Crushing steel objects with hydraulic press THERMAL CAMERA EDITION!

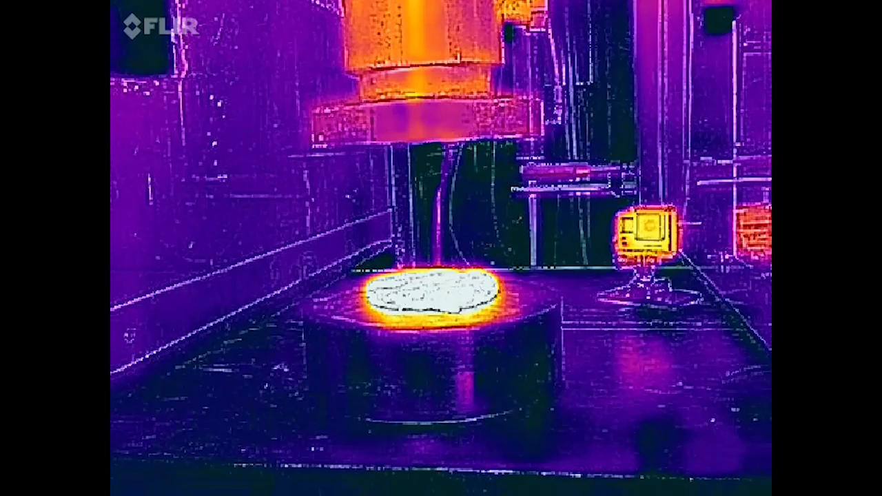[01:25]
Joo, eikä välttämättä tämä kertaa. Ja katsotaan meidän termalkameraamme.
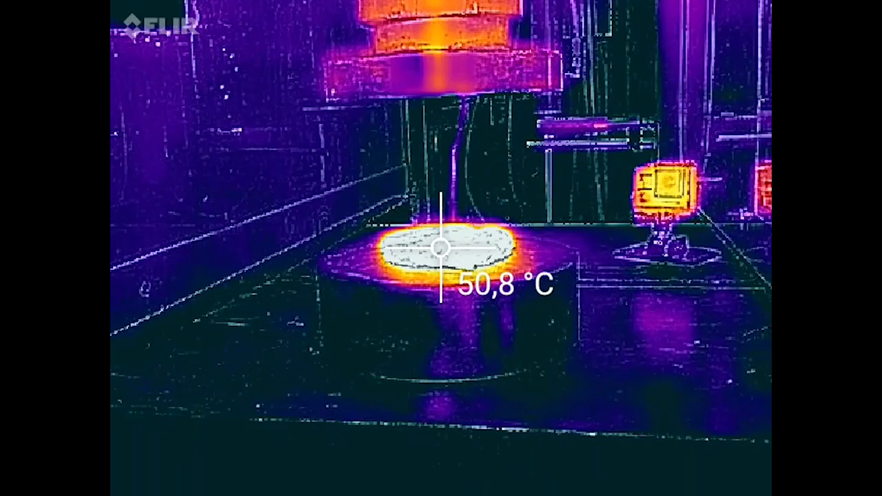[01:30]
On screen: spot 50.8°C
Se on kuitenkin 50 gradiaus Celcius. Minulla ei ole idea, mitä se on Fahrenheit.
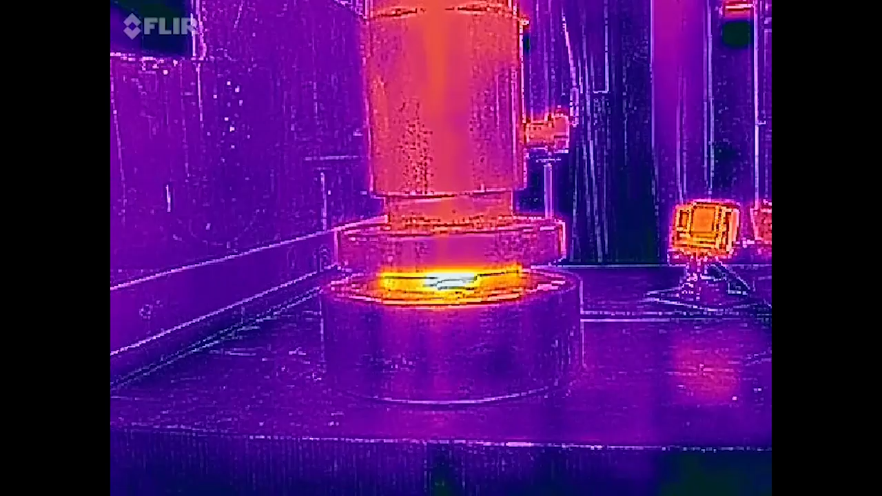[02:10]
Ja katsotaan meidän termalkameraamme. Se on vähän enemmän 50 Celcius.
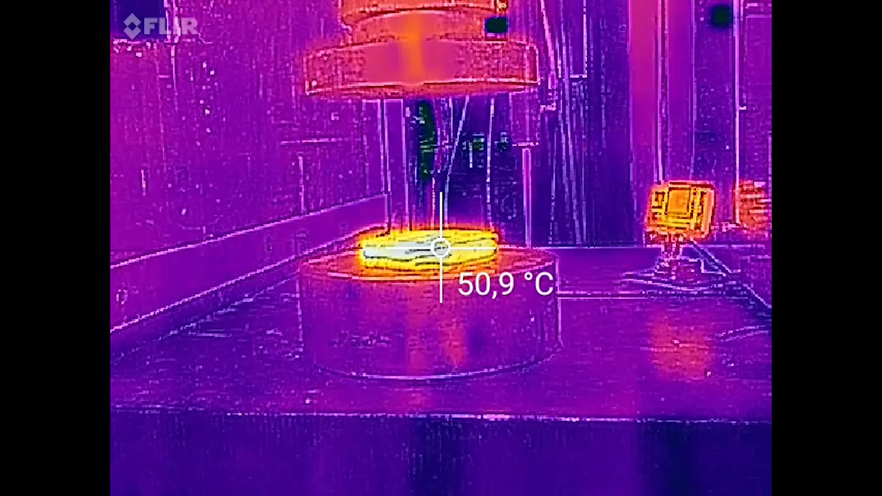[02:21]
On screen: spot 50.9°C
Joten se on kuitenkin asia kuin petankue-pall. Ja...
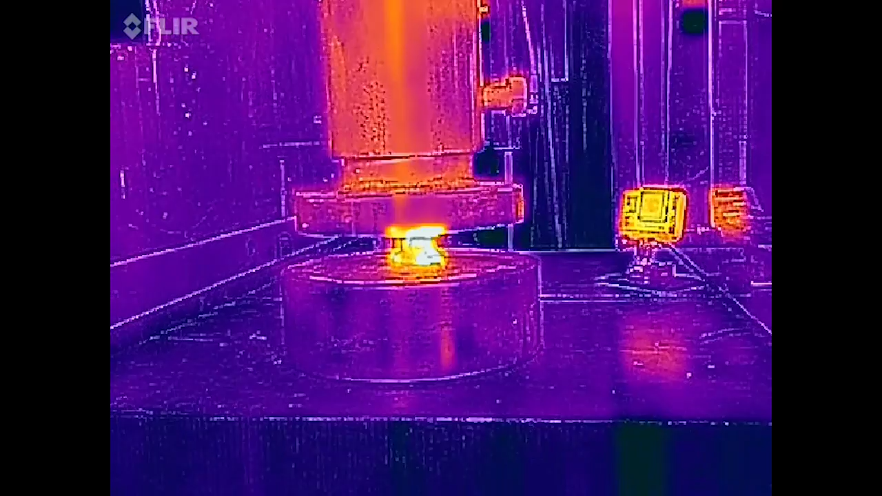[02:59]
Sitten katsotaan. Sitten hieman hieman. Ja... Sitten... Sitten, katsotaan. Mietitään vähän enemmän ja nähdään, että se tuntuu kääntäväksi.
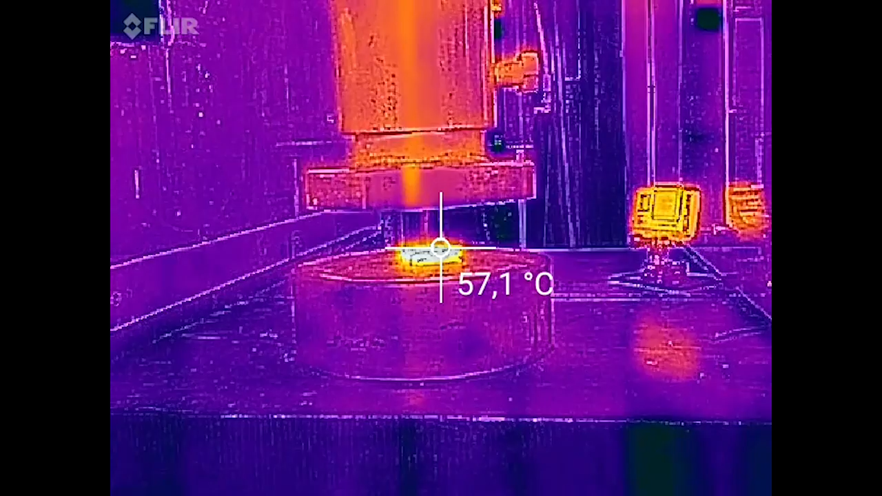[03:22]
On screen: spot 57.1°C
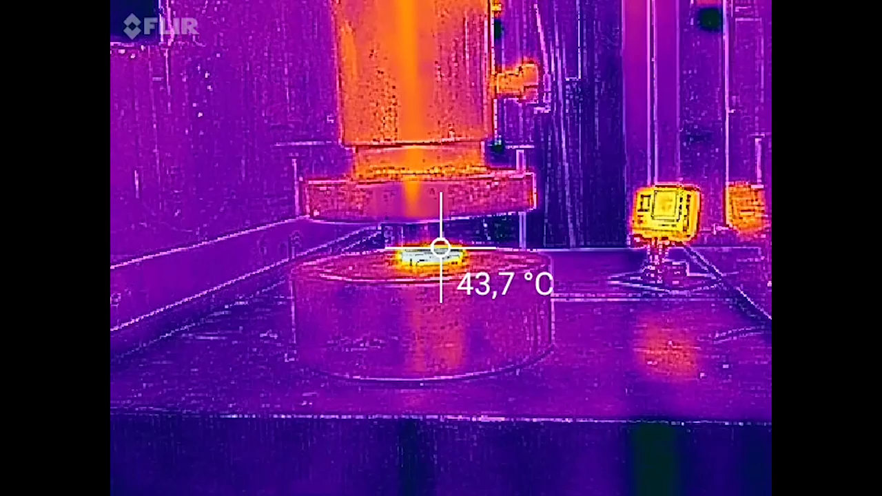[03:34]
On screen: spot 43.7°C
Ei, se ei tuntuu kääntäväksi, se on vain kääntäväksi.